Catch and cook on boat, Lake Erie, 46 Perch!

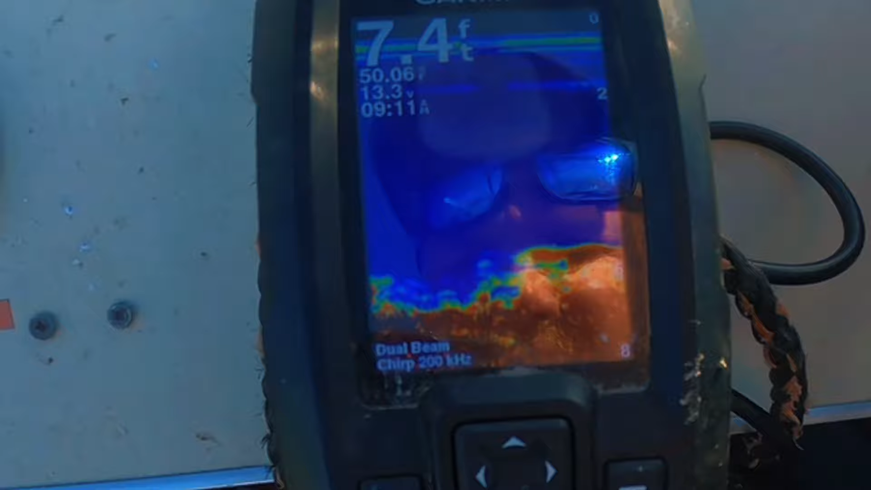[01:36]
On screen: depth 7.4 ft
Six, 7 feet of water here.
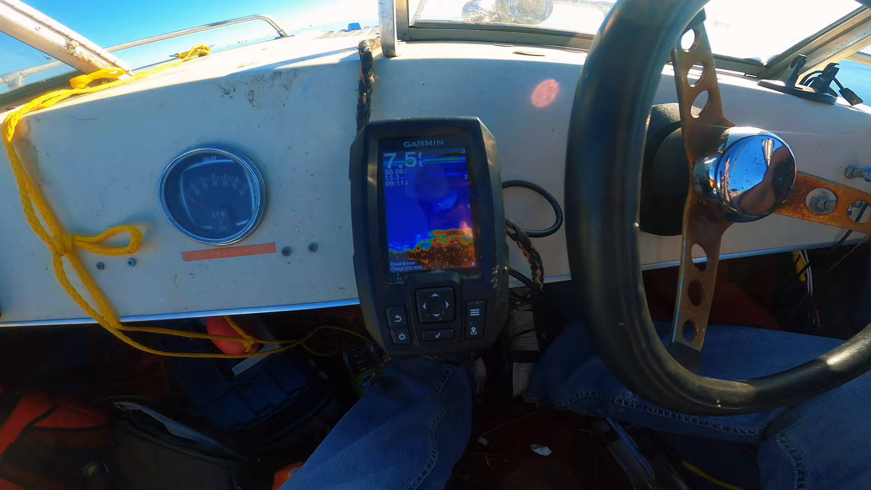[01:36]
I don't know if that's activity going on along the bottom or just something weird.